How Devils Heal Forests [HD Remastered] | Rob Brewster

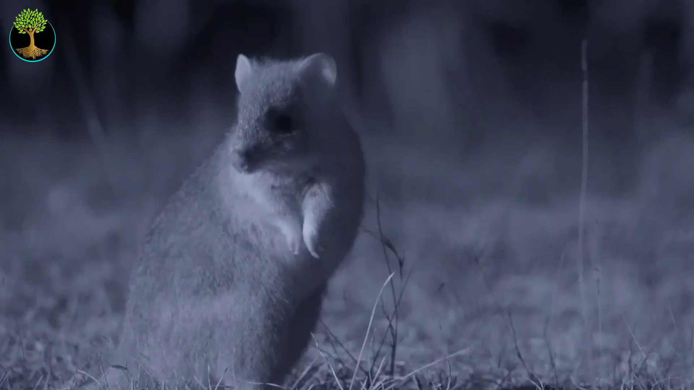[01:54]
As these animals forage for food, they dig the ground,
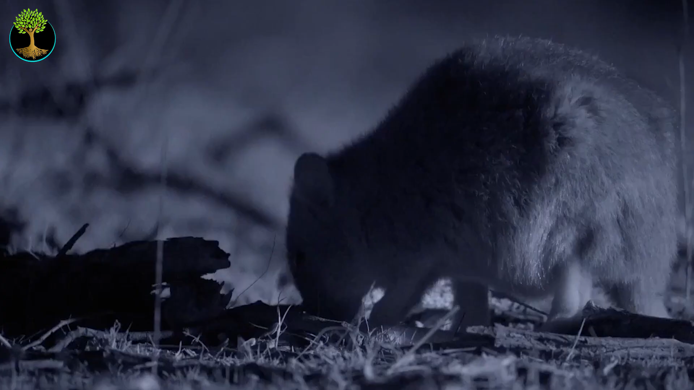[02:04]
mixing organic matter into the soil and spreading fungi and seed.